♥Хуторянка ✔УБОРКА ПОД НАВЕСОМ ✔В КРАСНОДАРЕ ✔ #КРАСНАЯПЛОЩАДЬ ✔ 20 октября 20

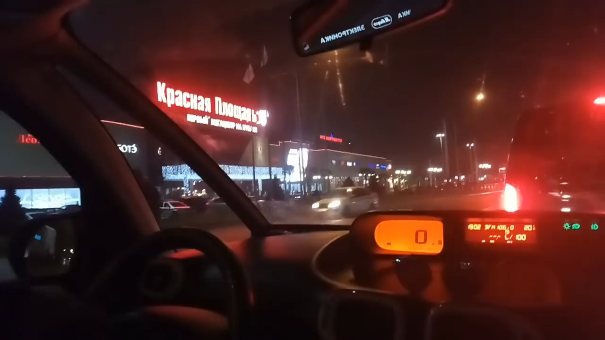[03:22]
Осталось только развернуться и встать на парковку. Ну вот это уже проблема, потому что пробочки от баскетбола, да, вот такие вот. Там что-то сегодня было, и все выезжают даже с регулировщиком.